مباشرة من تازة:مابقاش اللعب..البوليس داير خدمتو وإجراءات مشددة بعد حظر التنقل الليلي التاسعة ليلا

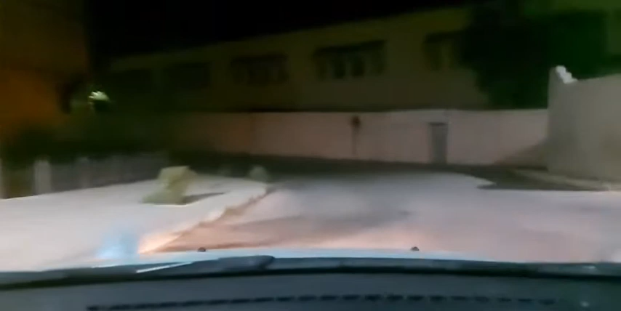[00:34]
على بركة الله متابعي قناة شوف سي، اهلا بكم معنا في هذا البث المباشر
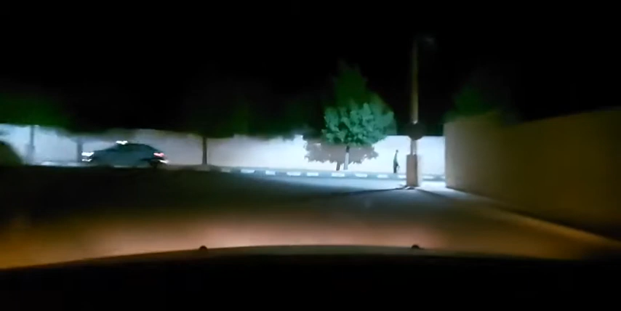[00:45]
واجواء امنية بعد الساعة 9 مساء باقليم تازة، جولة بتازة نشوفوا الاجواء الامنية تزامنا مع
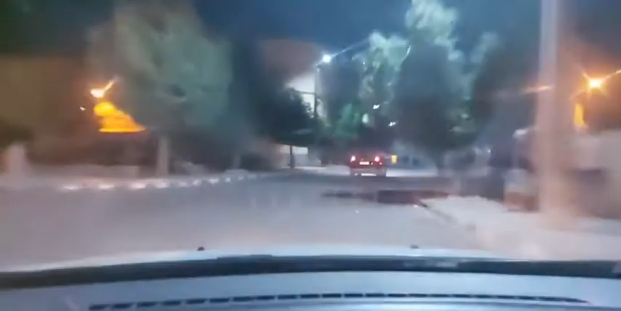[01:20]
كيخالفوا الإجراءات متبعي القناة واللي كيتعرضوا للتوبيخ ولتحديد نوع العقوبة اللي كتكون في حقهم أصدقاء القناة. فمرحبا بكم بتازة، وهذه الأجواء الليلية بتازة ومصحوبة بأجواء أمنية متبعي قناة شوف تي في. فمرحبا بكم معنا في هذا البث المباشر على القناة قناة شوف تي في، وألف تحية للجميع جميع أصدقاء القناة لا داخل المغرب ولا خارج المغرب،
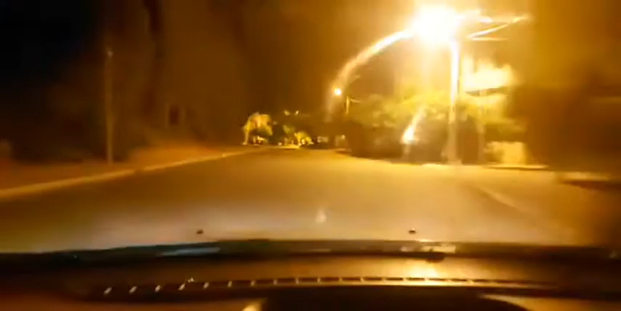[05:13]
كتقطع الحركة بعد الساعة 9 مساء أصدقاء قناة شوف تي في، كتقطع الحركة نهائيا أصدقاء القناة قناة شوف تي في.
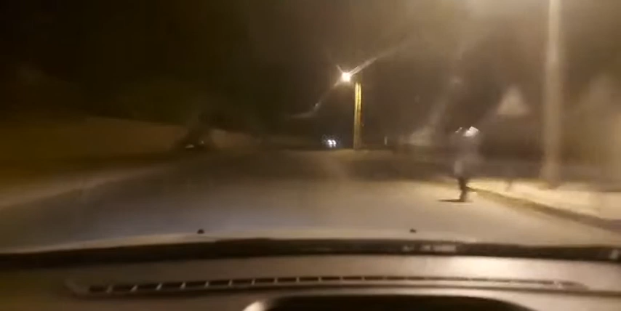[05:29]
فتحية للجميع جميع الأطر لا العسكرية ولا الأطر ديال الشرطة والأمن بربوع المملكة المغربية متبع قناة شوف تي في. احنا ننوه بالدور ديال القوات المسلحه الملكيه المغربيه في حمايه الحدود وحمايه الوطن.
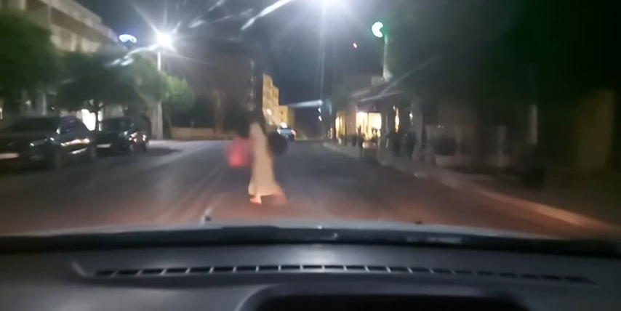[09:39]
دوز للبس أصدقاء القناة قناة شوف تي في. تحية لكم من هذا المنبر منبر القناة. هذه أجواء بتازة وهذه شوارع تازة بعد الساعة 9 مساء. لا طير يطير ولا تازي يسير. وهذه العبارة الجميلة التي ألخص فيها العنوان ديالي ديال الجولة بمدينة تازة بعد الساعة 9 مساء. فنتمنوا الخير من عند الله ونتمنوا السلامة والعافية للجميع.